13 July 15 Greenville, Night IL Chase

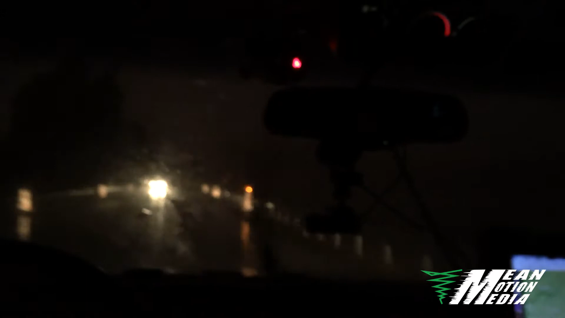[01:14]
When we head south, it'll be a lot nicer on us. There wasn't another piece of hill. I'm hearing them. Well, how big are they? Apparently not big enough to crack our windshield then, huh? Yeah. Okay, we're coming up on a turn here in a second. We're going to take 127. The green bull. Whoa!
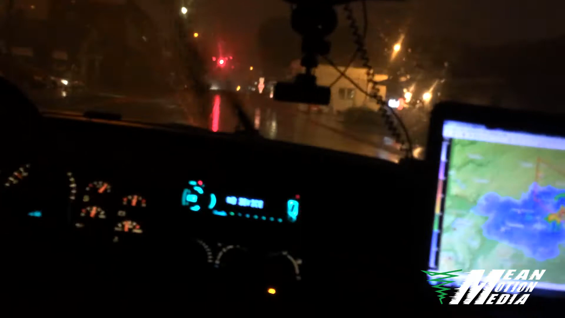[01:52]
For some reason, I thought I was in here for just right there. Okay, you're going to take a right right here. All right. Follow 127.
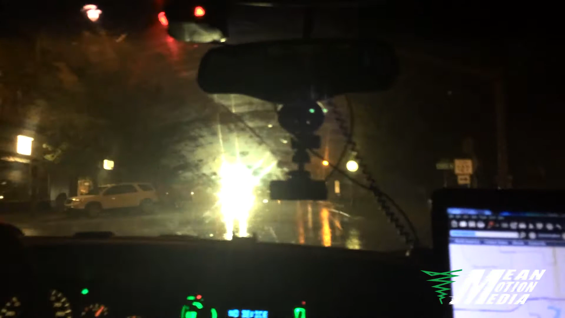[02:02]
Man, I'm not even hearing the red. Look at that. Wow. I'm seeing it. Wow. Look at the old tiny town.
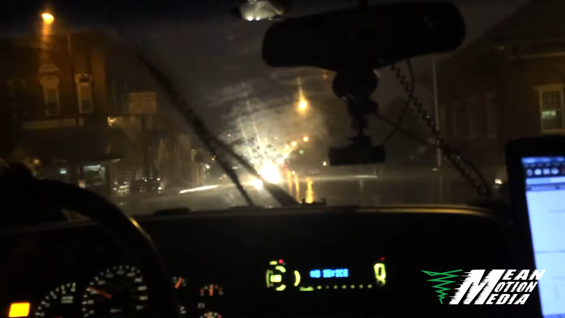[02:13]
Everyone's stuck indoor now. Whoa. He said, whoa. I saw that car swerving. Yeah. Yep. Up here at the stop sign, I believe. Mm. I believe. More hell. I believe you're going to take a left. Yep.
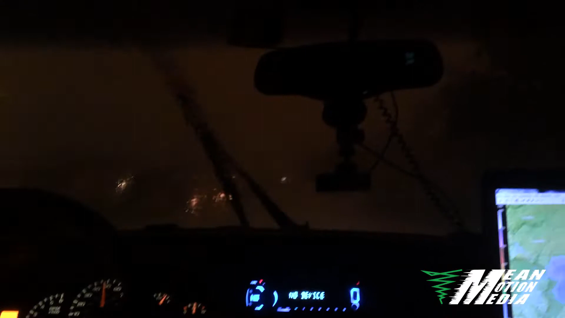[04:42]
You even said power flash. Man, I freaking love this one time. It's so awesome. Yeah, let's just keep going, Sal. We'll get out of it eventually. Golly, the truck almost got hit. I just struck a tree right there. Huh? I just struck the tree right beside it. Oh, really?